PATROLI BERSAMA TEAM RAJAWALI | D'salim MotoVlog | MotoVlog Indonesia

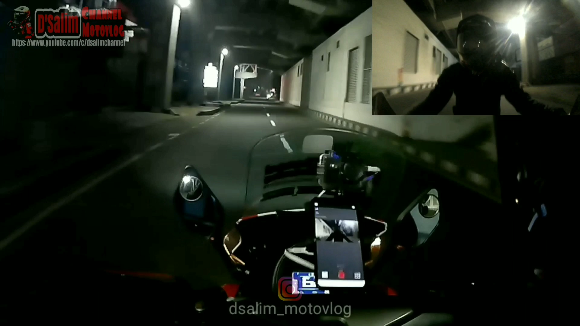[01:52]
Lurus, belok kiri, belok kanan. Kata hati saya lurus aja katanya. Oke. Okay. Tunggu dulu, ada lampu merah.
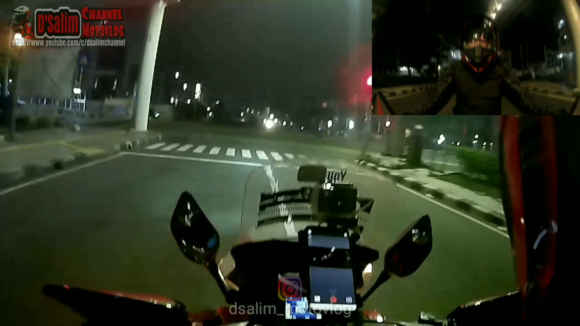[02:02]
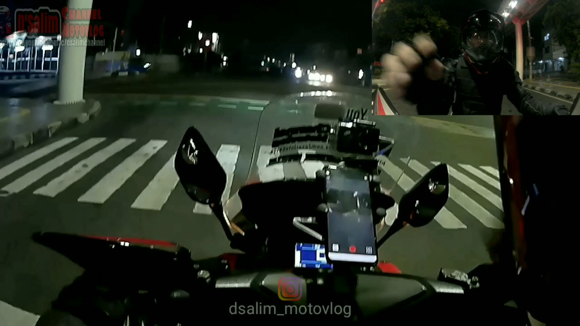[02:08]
Kuyang nggak nih kameranya? Oke lah ya.
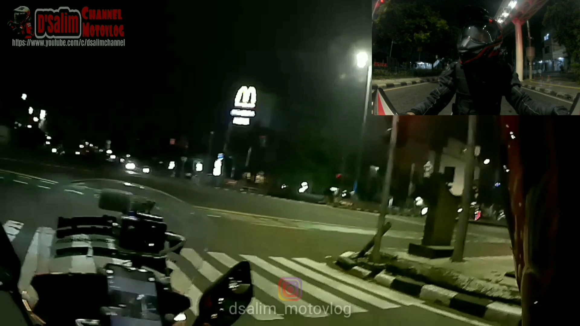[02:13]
Ini di Orion ya. Orion Rawamangun. Oke. Nggak tahu kalau hijau.
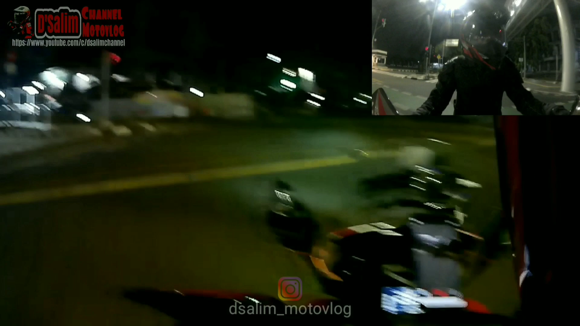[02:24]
Ini saya dari Rawamangun akan menyusuri ke Cipinang nih. Ke arah-arah Cipinang.
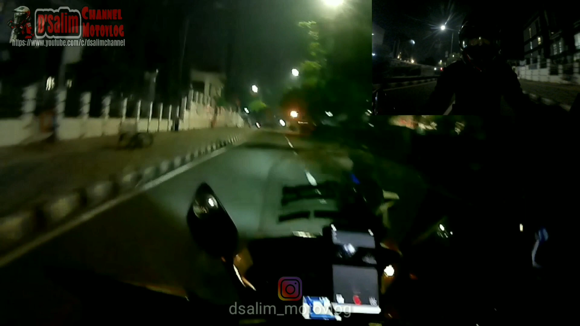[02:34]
Kita belok kiri aja.
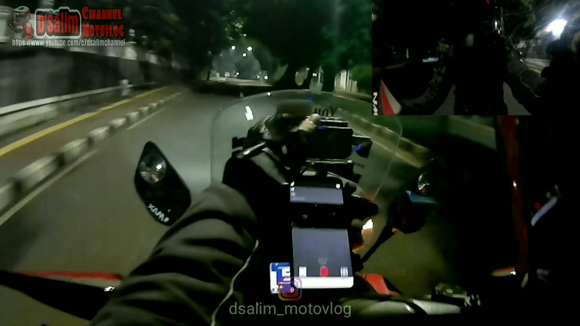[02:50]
Wow. Oke, pas ijo. Kita lurus aja ya. Nah, nih, kita belok kiri ya. Belok kiri aja.
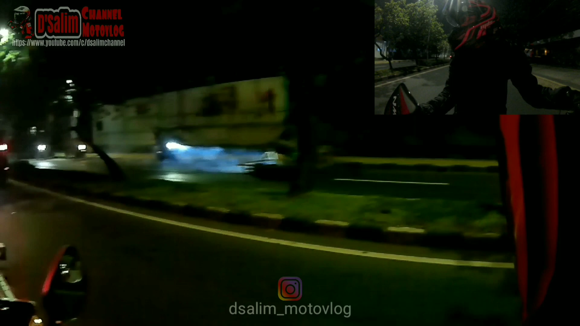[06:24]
Banyak pengendara Vespa. Tim Raja Wali menunggu. Tadi ngumpul di situ. Pada kabur semua, nggak boleh kumpul-kumpul. Ya.
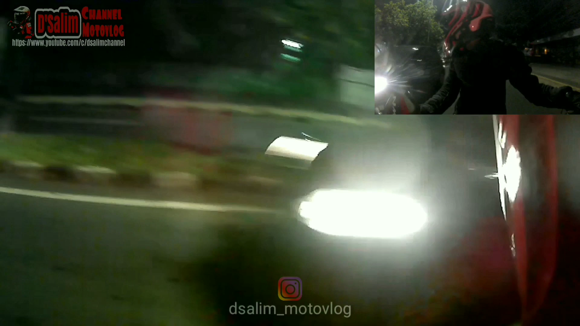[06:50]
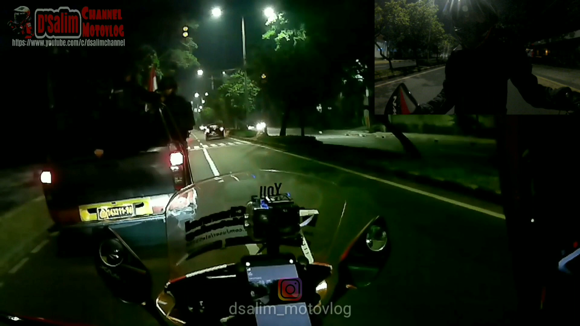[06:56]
Oke, kita jalan. Alhamdulillah sih beberapa kali tiap malam patroli tim Raimas juga, tim Raja Wali juga. Alhamdulillah juga nggak terlalu kayak dulu.
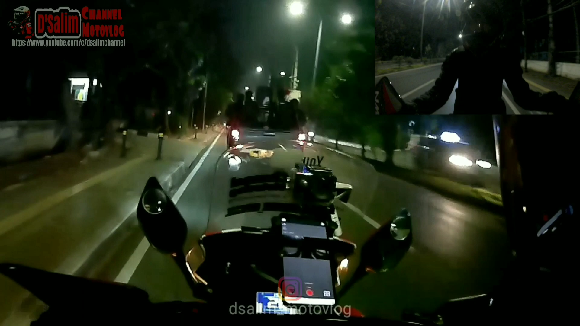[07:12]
Kalau dulu tuh tiap malam tuh ada kriminal, begal segala macam. Ya, udah benar-benar berkurang banget gitu. Kita ngikutin dari belakang aja. Tapi nanti saya
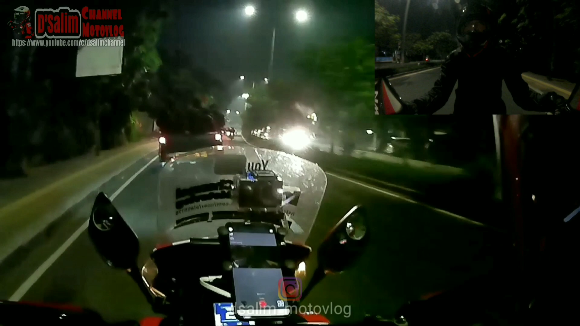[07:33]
langsung balik kanan, soalnya juga udah jamnya pulang gitu. Kita ambil kiri.
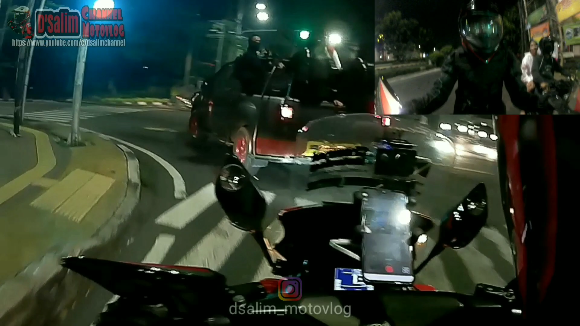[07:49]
Ini saya
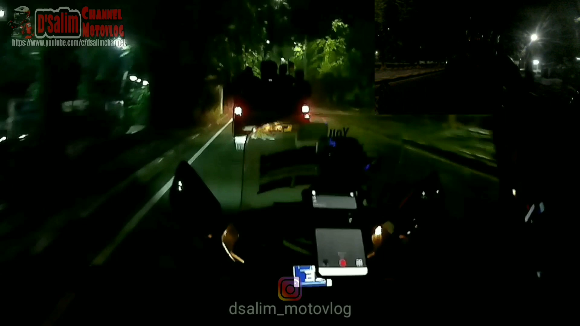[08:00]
berada di daerah BKT ya guys ya. Berada di daerah BKT. Menyusuri wilayah BKT arah ke Pondok Kopi. Sampai saat ini sih aman. Tadi tuh cuma ada yang ngumpul-ngumpul, cuman dikasih hukuman
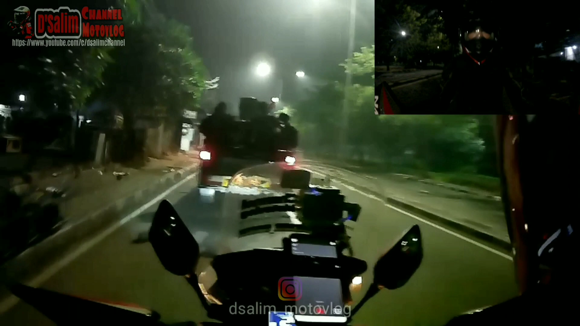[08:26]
berjalan dengan jongkok. Karena mereka bawa kendaraan cuman nggak bawa surat-suratnya, terus kumpul-kumpul itu nggak jelas. Soalnya rame tadi, motornya juga banyak. Jadi sekitar ada mungkin